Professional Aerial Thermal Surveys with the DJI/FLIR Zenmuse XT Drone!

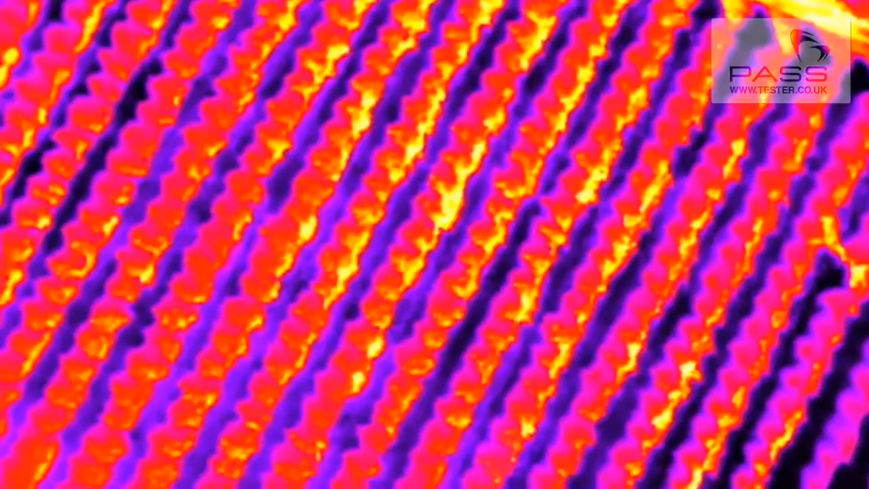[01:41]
It's a non-invasive way to monitor nurseries and greenhouses, plan irrigation scheduling, estimate fruit yields, and even detect plant disease.
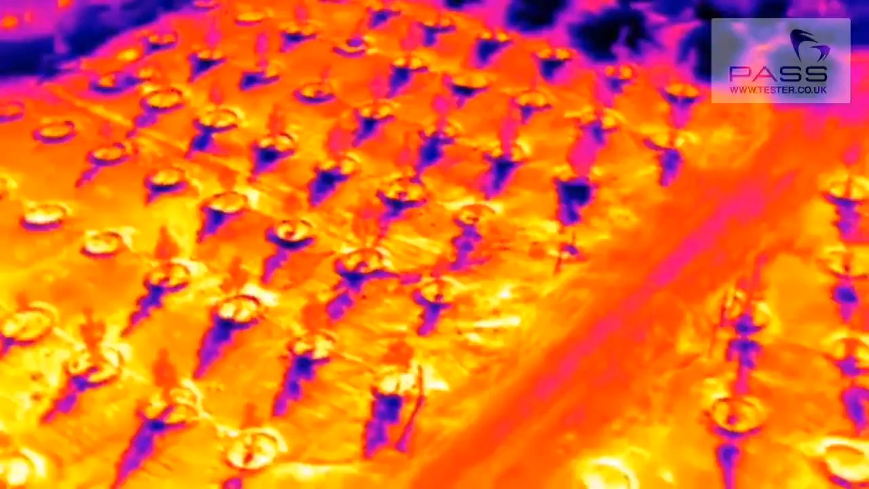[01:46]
Using the XT along with the Inspire really is an incredibly efficient way to get all of this important data.